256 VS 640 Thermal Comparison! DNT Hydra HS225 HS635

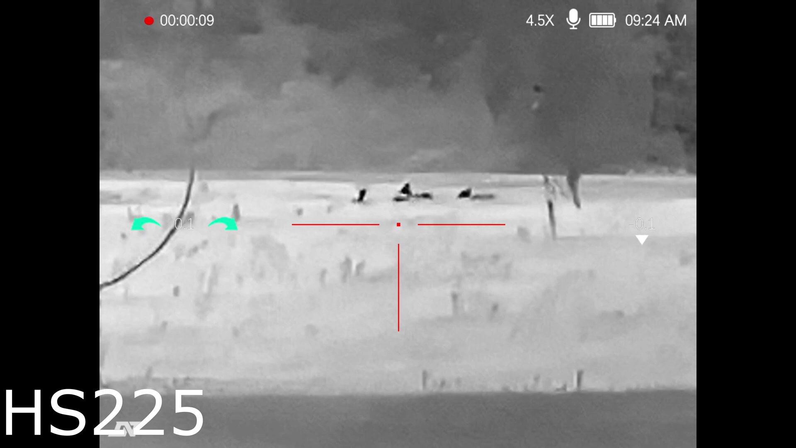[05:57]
So again about 250 yards zoomed into 6 power. There's 9 power. Now we're getting really washed out. That's a bit much zoom for a 256 resolution scope. 12 power.
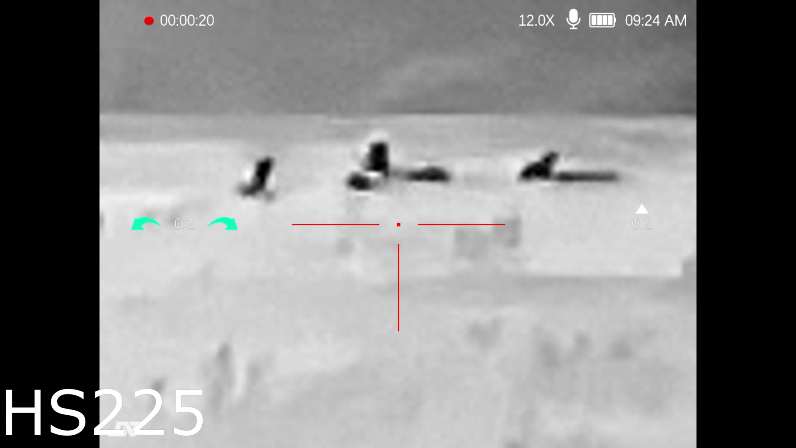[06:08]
Now you can just see the pixels dancing around everywhere on the screen. But let's go back in the menu here and turn on this super resolution.
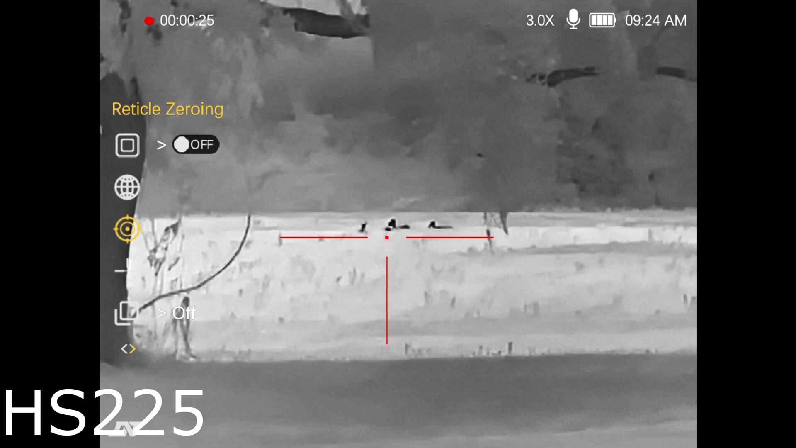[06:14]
We'll turn it off. We'll turn it on.
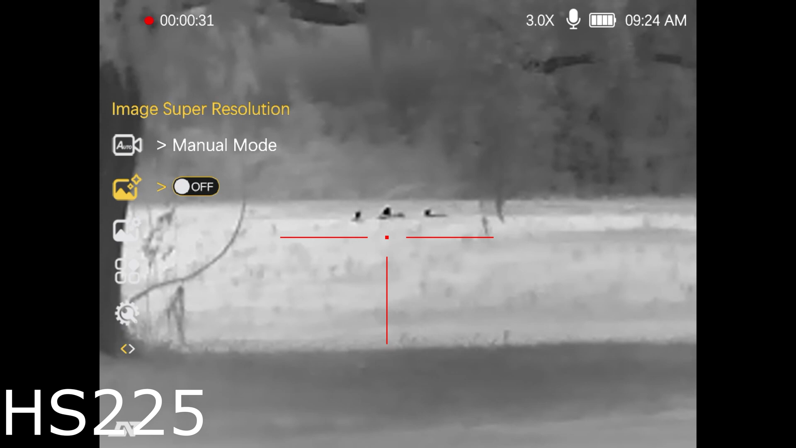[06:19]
We'll show you that. Look how washed out that is. Oh my goodness. This is what your typical 256 looks like. And this is on the slowest power where it should be as clearest. So we'll go ahead and zoom on in. This is what I'm used to.
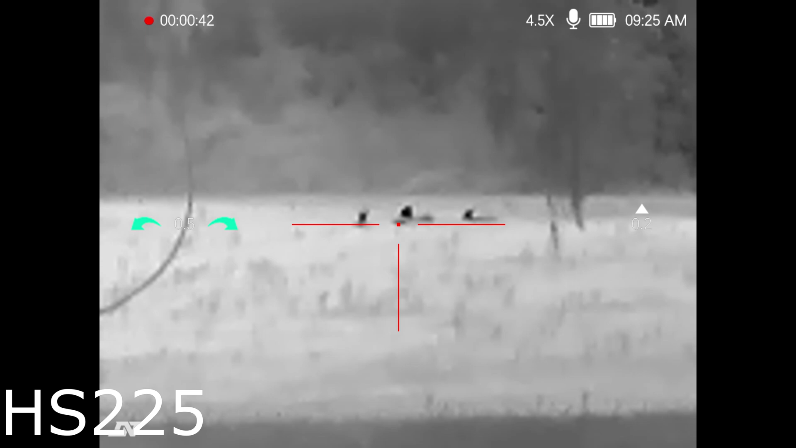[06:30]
This is why I've never been a fan of 256 resolutions in the past. This is what my 256 monoculars look like. And this is probably what a lot of y'all have experienced and gave you a bad taste in your mouth for a lower resolution scope.
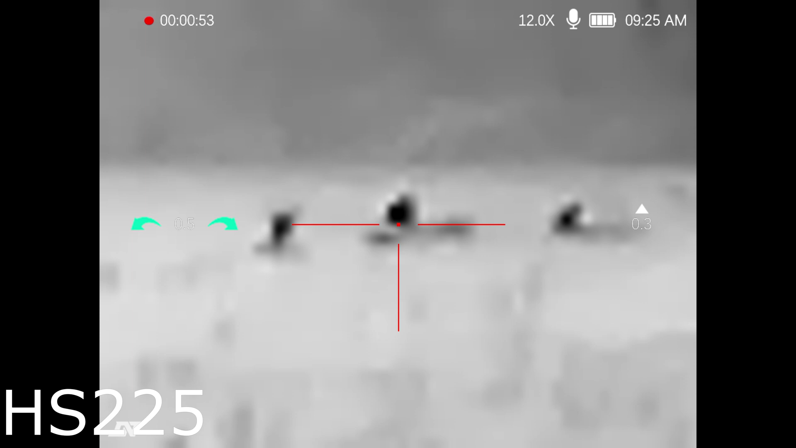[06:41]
Now watch this when I turn it on. See how it just washed over all those pixels.
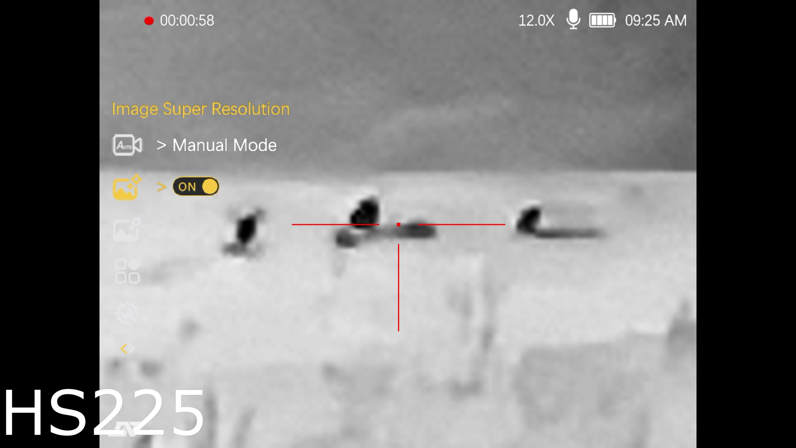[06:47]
Cleared the image up. Wait till I zoom back out and you'll see that you now have an actual usable scope.
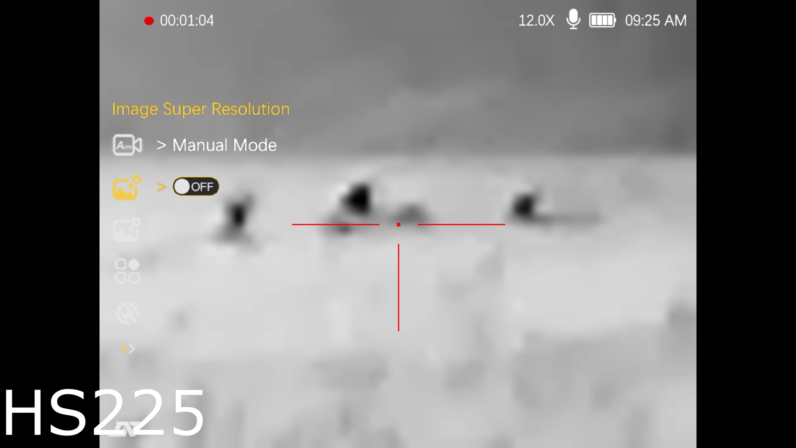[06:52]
There it is off. On. It makes a heck of a difference.
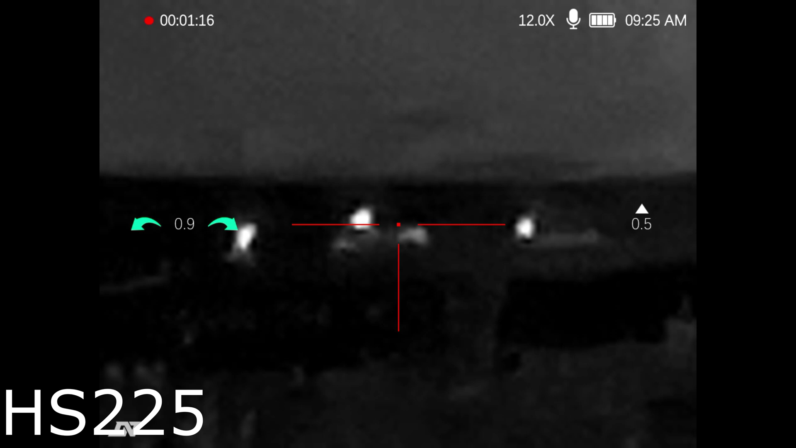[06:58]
So here's the 225 with the white hot palette. I won't go through all the details of these scopes because we've already did a full review on this. But just showing that resolution again. See? That's so blurry you can't tell what that is with the super resolution off.
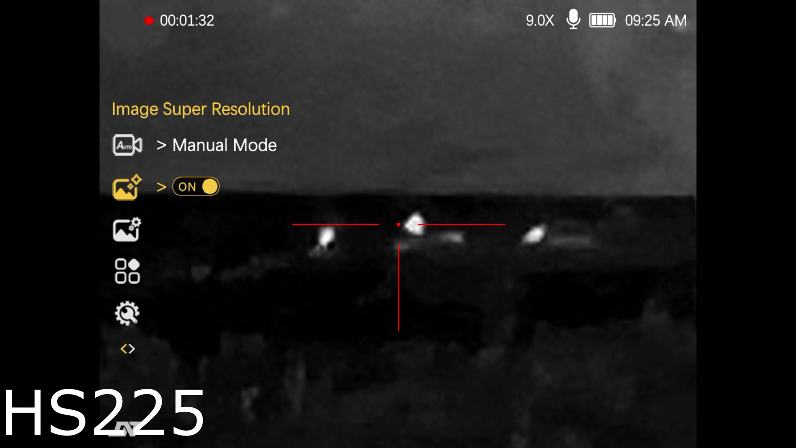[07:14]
But when you turn it on you can kind of start picking out ears, a snout, getting a good general idea.
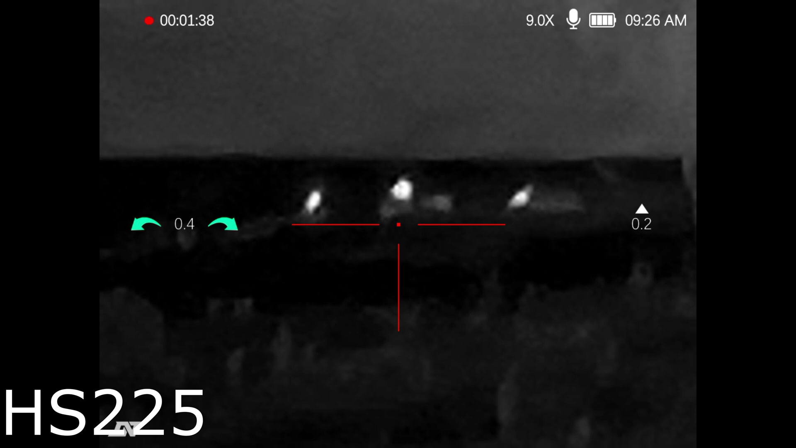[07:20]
Hopefully I zoom back out here and show you how good it looks.
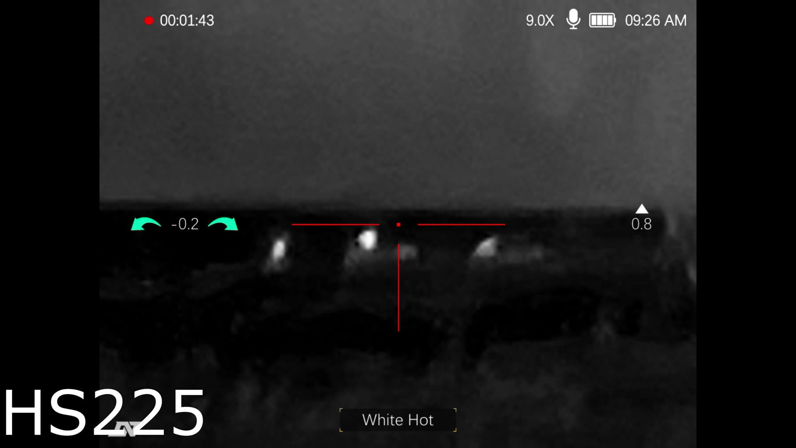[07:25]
In the past I've never been able to look at animals that far. So yeah, there's three power. Four and a half.
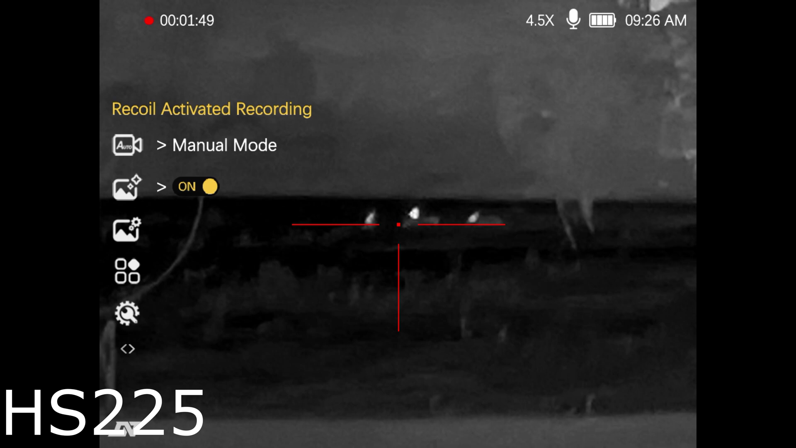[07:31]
Let's go in and make some more adjustments to the scope here. Yeah. See? With it off, not usable. That super resolution really works. So here is the 225.
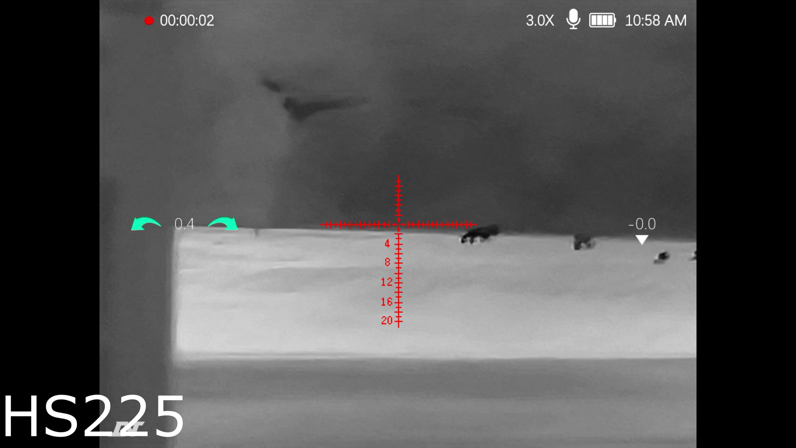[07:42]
There's some, this is just another night right here. Recorded some more deer for y'all.
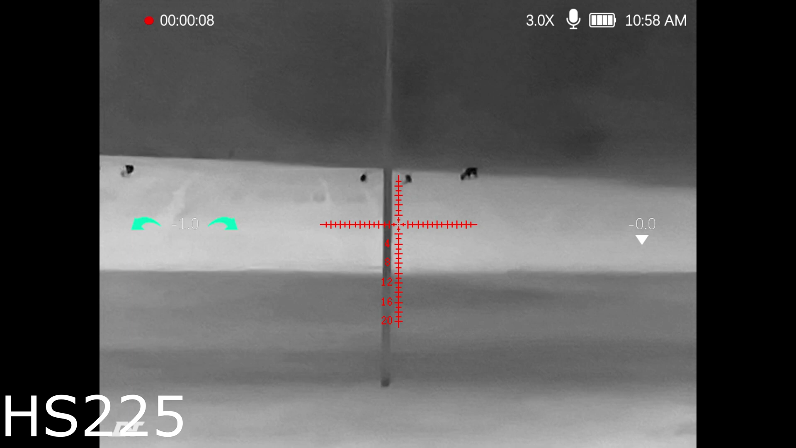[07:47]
Tried to spend a lot of nights out there catching this. Different humidities, different heat. All those deer around 250 yards.
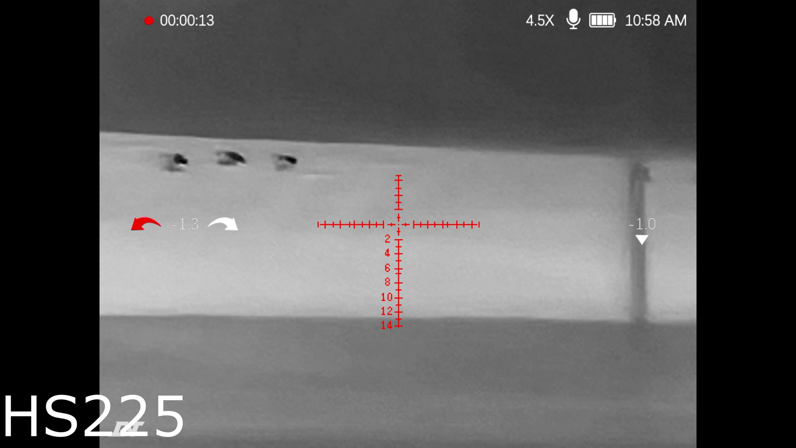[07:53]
That one way in the back is pushing 300. That one right there is probably 300.
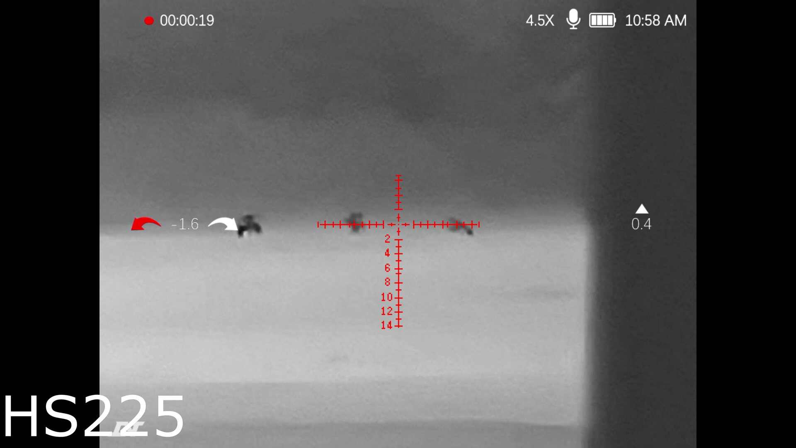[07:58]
These are 200 and something. So you'll see me go through a few different zooms right here, settings, just to give you a general idea of what to expect with deer size game. 12 power? Yeah.
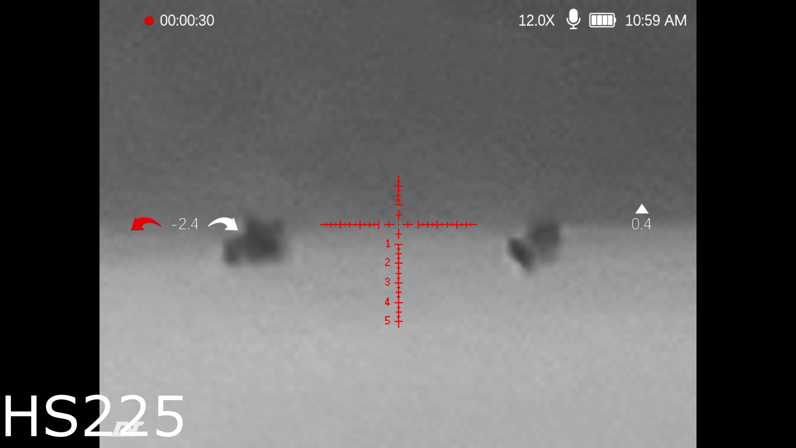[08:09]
Really sticking the three to six power range for this scope seems to give you enough clarity that you can kind of see what you're doing.
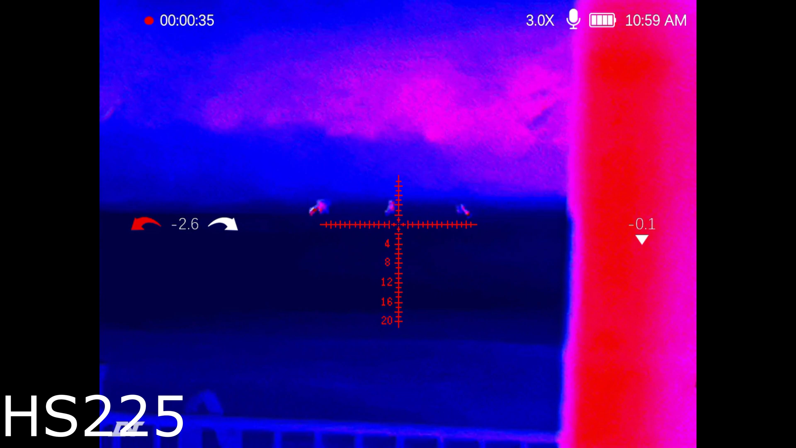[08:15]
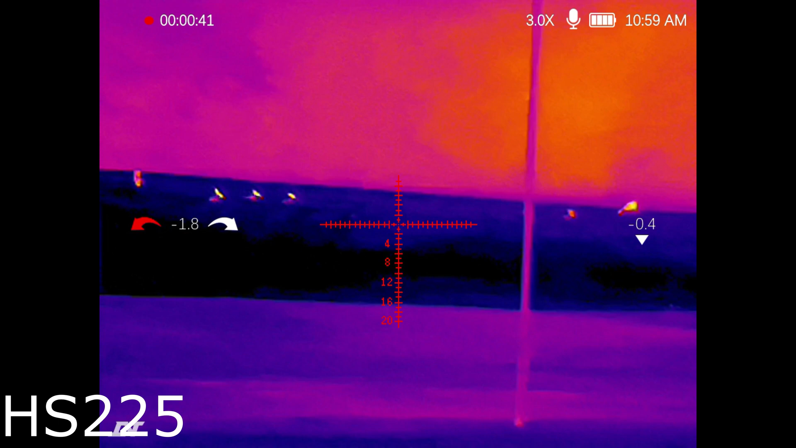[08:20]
We've been having a lot of deer coming out here on the property lately, which is a good thing.
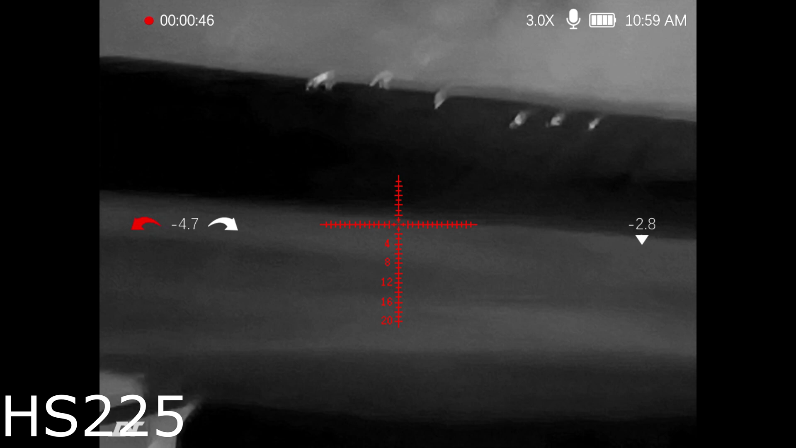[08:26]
Okay. Now here's the 635s. Notice the difference. Same group of deer.
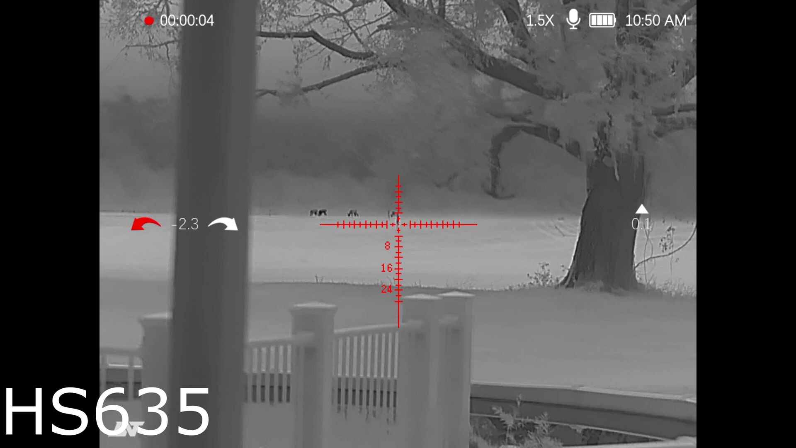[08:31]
They've moved around just a little because I had to go in and swap out scopes. See that one way about there is about 300 yards away. These right here, 200 ish, a little over.
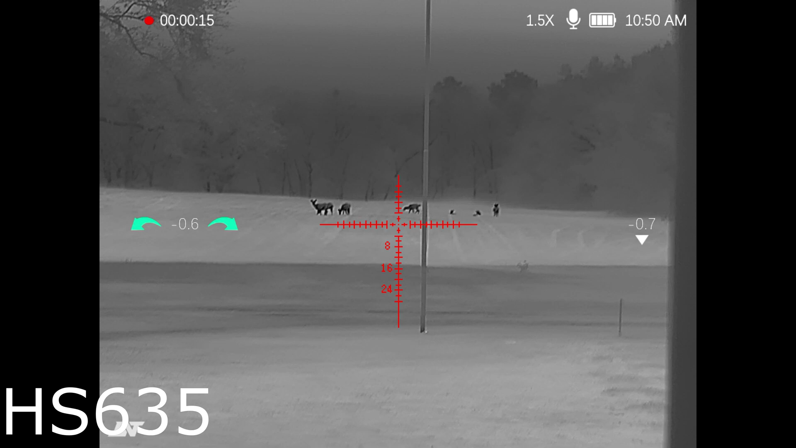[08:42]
Look at the clarity difference between the 635 and the 225.
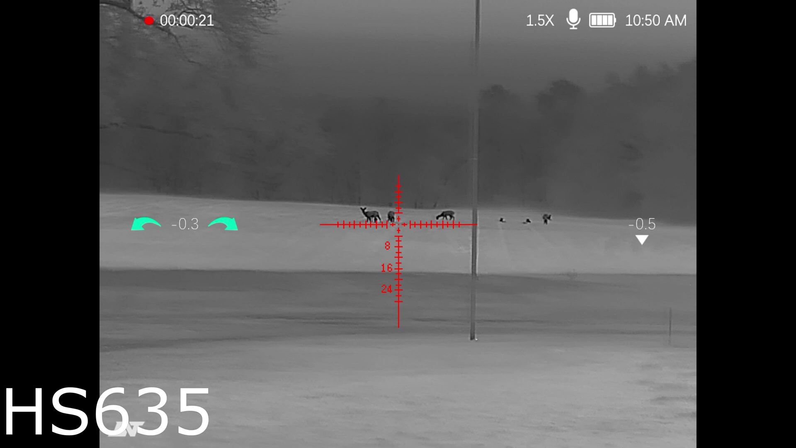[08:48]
This is making a huge difference right here, especially staying on that lower power. And again, I can't brag enough about the field of view.
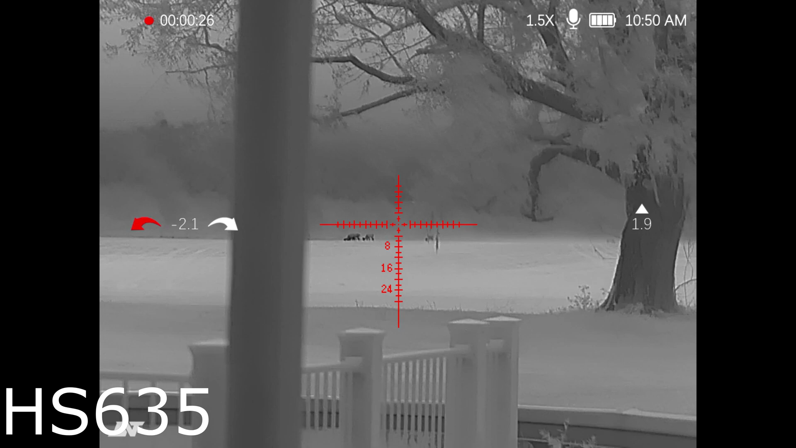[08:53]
When scanning or shooting up close, I really like the wide field of view of the 635. Now I'm going to go ahead and bump it over to, I believe, okay, zooming in right here. I thought I was going to change the color palettes. So even three power, still very usable.
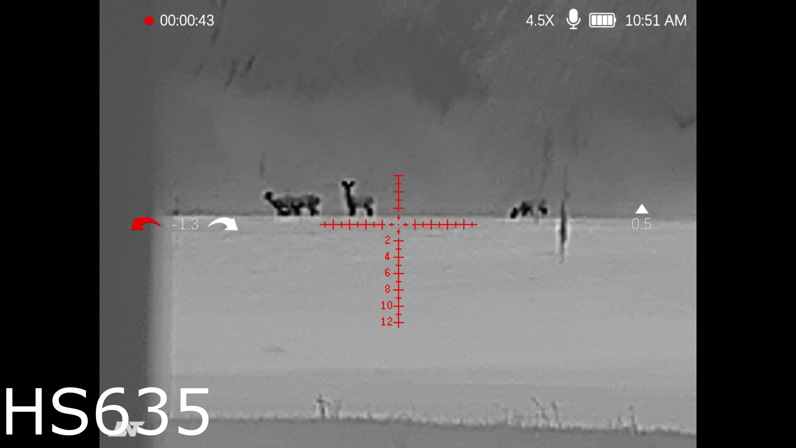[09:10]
Four and a half is great. Six power. I mean, look at how usable that is.
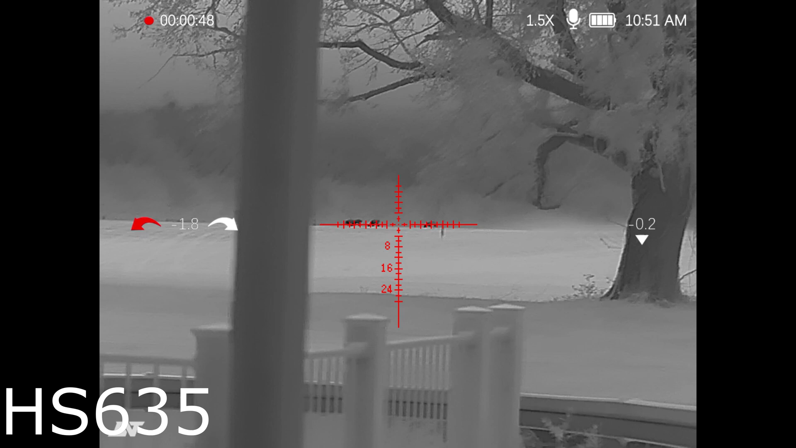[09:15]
I am in love with this scope right here. And the price point that it's at, y'all go check it out.